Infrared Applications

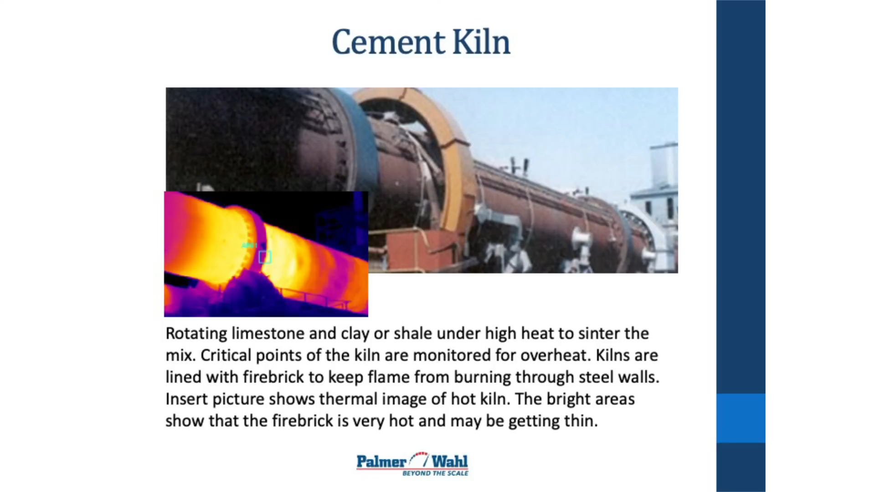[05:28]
You can see the hot spots in it and if there gets to be some really hot spots along the walls, they have to shut it down and go in and reline the kiln with firebrick otherwise the temperature will actually burn a hole right through that steel wall.